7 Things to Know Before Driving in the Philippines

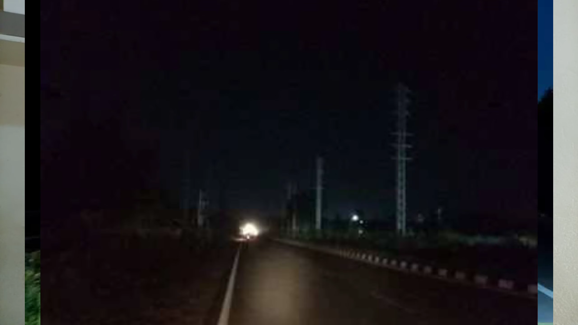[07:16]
you can do is just use your headlights and uh yeah it's so dangerous